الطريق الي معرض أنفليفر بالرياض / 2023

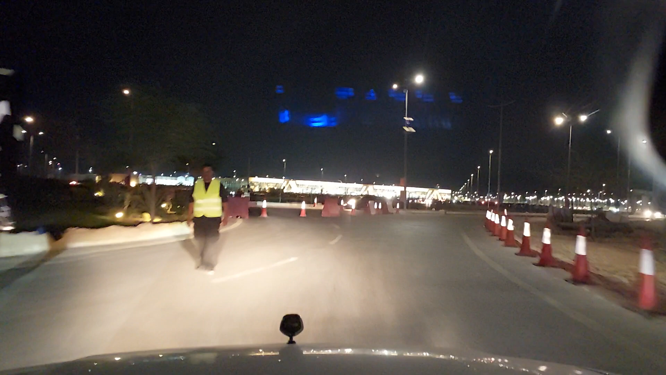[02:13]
السلام عليكم. هلا. وين المواقف الحبيب؟ يمين. طيب هذا وش اللي على اليسار هناك؟ هذا مزاد الصقور. مزاد الصقور خلاص ولا باقي؟ والله ما ادري، بس اتوقع. يلا يعطيك العافيه. اوه السالفه على اليسار طاف مزاد الصقور.